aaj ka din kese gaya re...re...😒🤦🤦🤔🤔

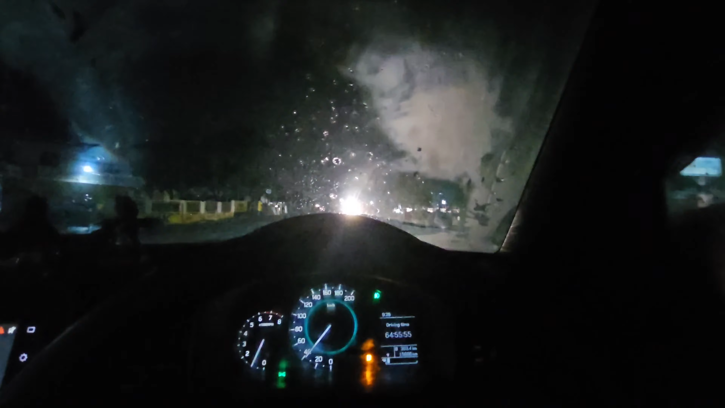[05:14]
देखो बहुत सारे बारिस गिर रही है और आप सब लोग देखो आगे तो कुछ दिखाई नहीं दे रहा है और हमारे यहां से 14 किलोमेटर
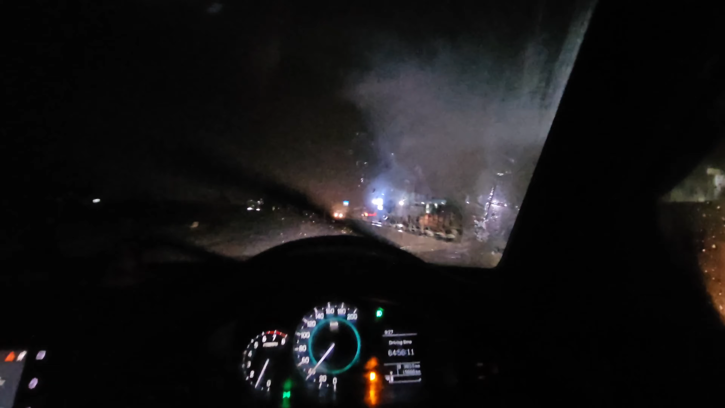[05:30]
17 किलोमेटर दूर है और फ्रेंट्स क्या बोलू आपको आगे देखो